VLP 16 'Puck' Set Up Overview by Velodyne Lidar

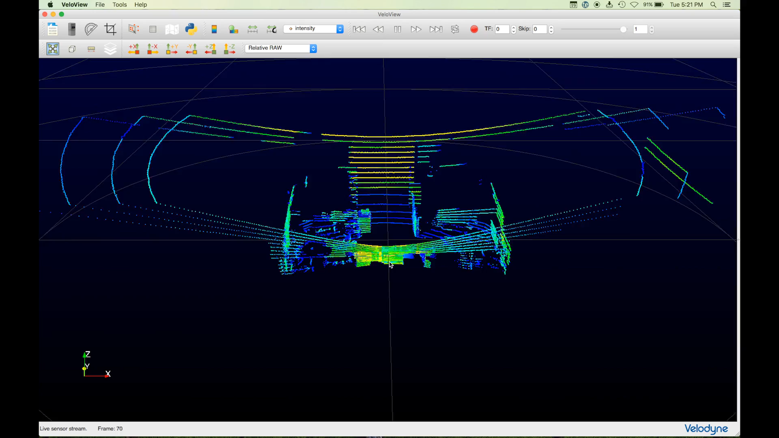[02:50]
i move around the room you can see me through the live feed you can see the great detail you get from the sensor